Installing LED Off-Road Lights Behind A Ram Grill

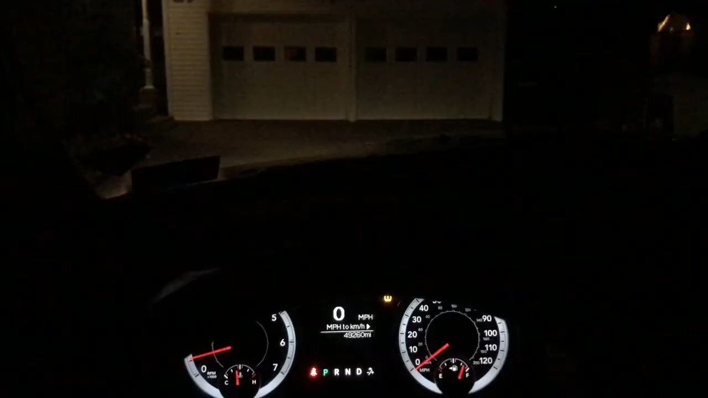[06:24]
So now I'm gonna do a little test of what these lights look like. So first I'm gonna turn on just my normal headlights on my vehicle. That's what they look like. And then now I'm gonna turn on the two LED fog lights.
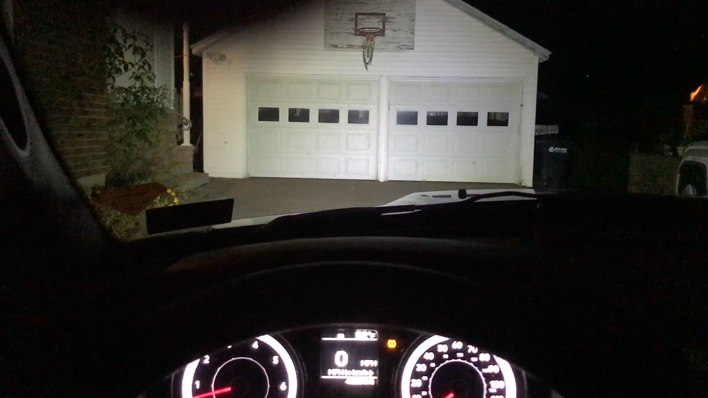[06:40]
Way brighter. And now we'll put them both on together. Can't even tell I put the headlights on.